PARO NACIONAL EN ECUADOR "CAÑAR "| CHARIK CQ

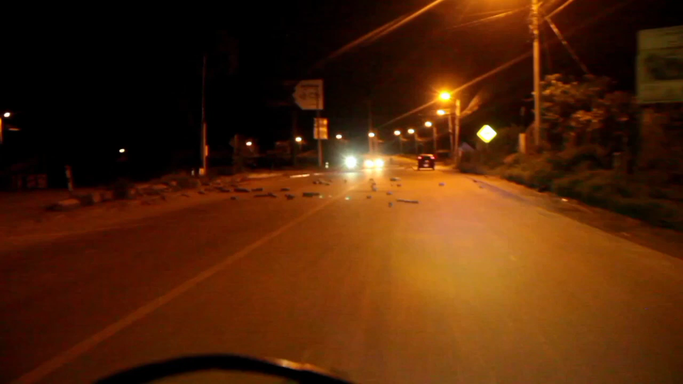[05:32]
Y también en la vía podíamos observar piedras, palos, ya que estos obstruían la vía.
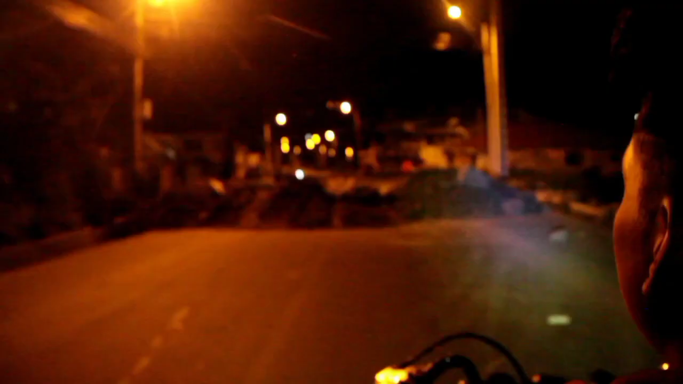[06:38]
Así era como se encontraba atajado la vía El Tambo La Troncal, justamente en el sector de Jesús de Gran Poder.